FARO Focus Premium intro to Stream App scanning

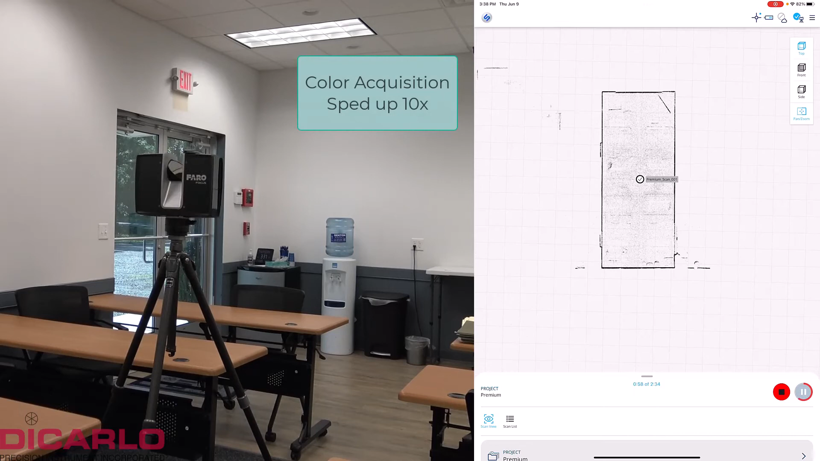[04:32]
all right here we go so first scan is done we'll just move the scanner to a new location
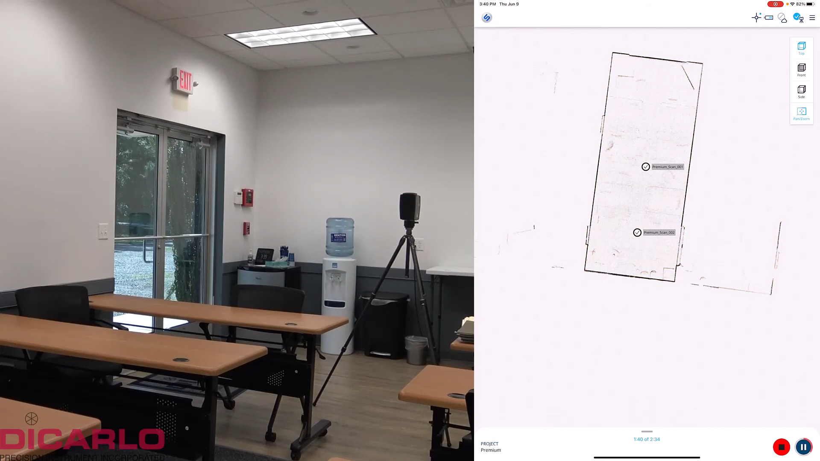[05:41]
there we go so now we have two scans already somewhat aligned these this alignment is not just a horizontal alignment but also vertical alignment so you see that